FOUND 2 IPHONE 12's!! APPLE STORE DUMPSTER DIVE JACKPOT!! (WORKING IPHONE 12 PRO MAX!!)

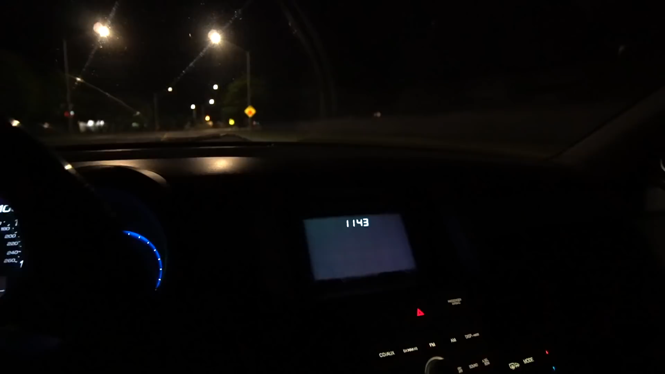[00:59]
The best time to go dumpster diving is at nighttime because the stores are closed and they've already thrown everything out.
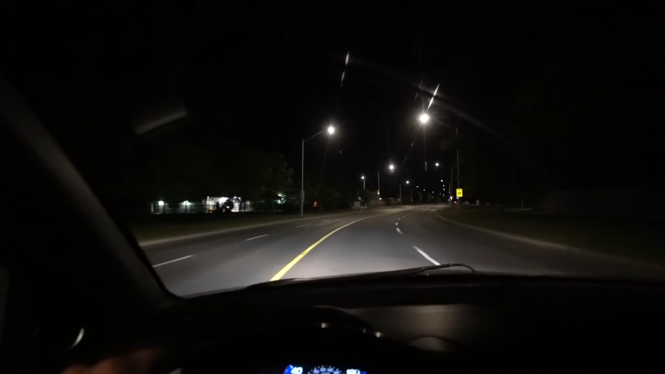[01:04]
So hopefully I can find something. Oh, stop, we got a red light. Come on, turn green. We don't have all day. Finally, I'm trying to get to this dumpster ASAP.
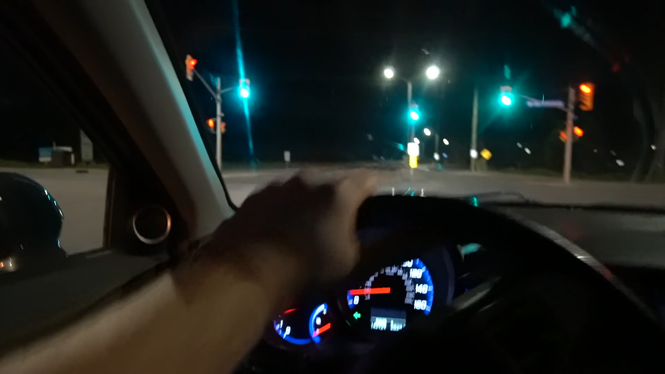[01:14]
Skrr, skrr. All right, so I need to drive for like another 10 minutes and I should be there. So please do me a favor right now and like this video if you haven't already, because I need that good luck. All right, so I made it to the Apple Store and I'm pulling up to a dumpster right now.
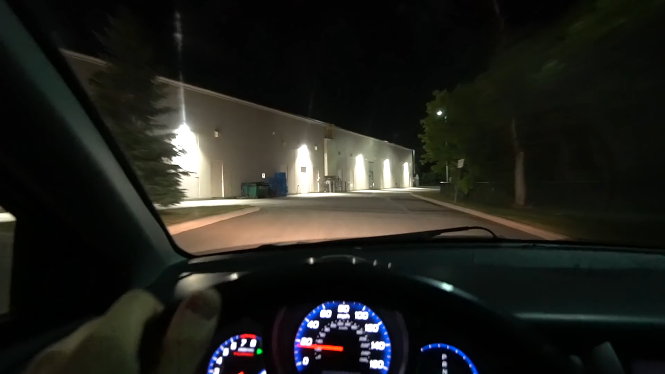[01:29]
This building right beside me is the Apple Store. And as you can see right there, that's the dumpster.
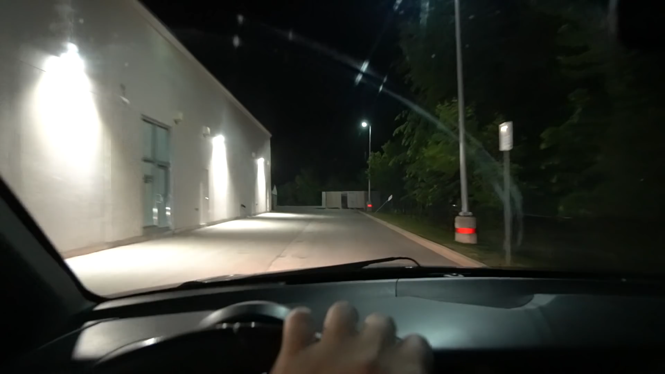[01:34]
Let me just pull a Yui.
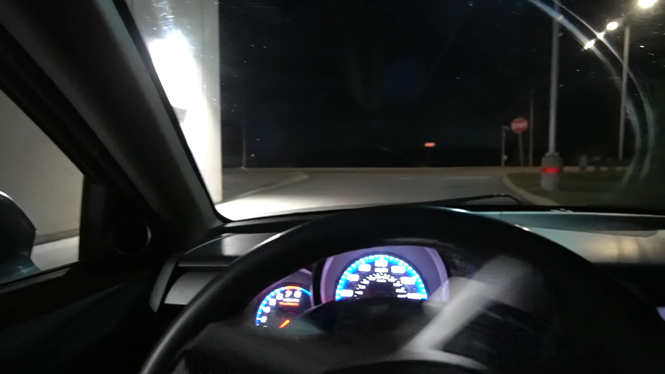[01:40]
So I'm in the perfect spot for the dumpster. Actually, this is more like a 3-point turn.
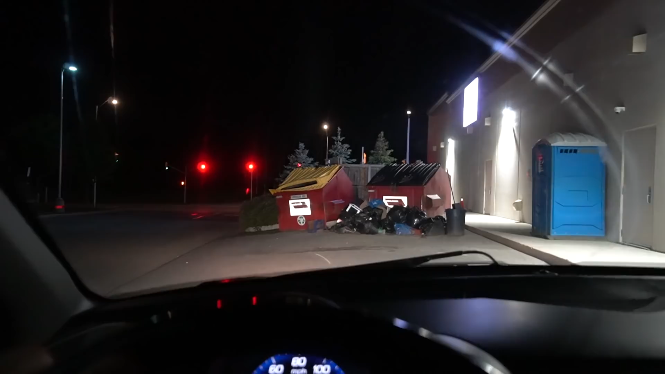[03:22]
So hopefully I have better luck here. So we got lots of trash here. Let's start with this dumpster first.